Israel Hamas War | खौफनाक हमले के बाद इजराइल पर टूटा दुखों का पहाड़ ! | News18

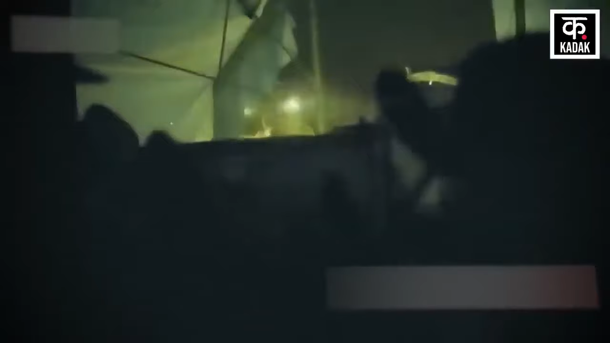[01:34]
دراصل گازہ میں ایک بار پھر اسرائیلی فوج پر ایک بہت بڑا حملہ ہوا ہے حماس نے اس حملے کا ایک ویڈیو بھی جاری کیا ہے حماس کا کہنا ہے کہ